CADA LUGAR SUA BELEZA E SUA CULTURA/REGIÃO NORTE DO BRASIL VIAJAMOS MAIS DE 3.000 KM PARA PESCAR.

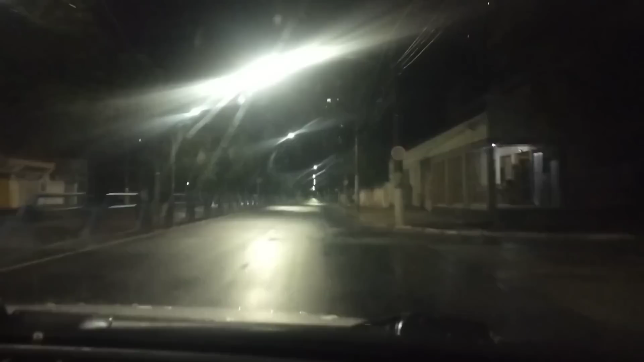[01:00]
E aí, tilindos e tilindas! Hoje, dia 24 de agosto de 2022, às 4 horas da manhã, estamos deixando aqui a nossa cidade, Campo dos Goytacás, RJ, em direção a outro estado. Não vou falar agora para não estragar a surpresa, né? E desde já convido todos vocês para nos acompanhar.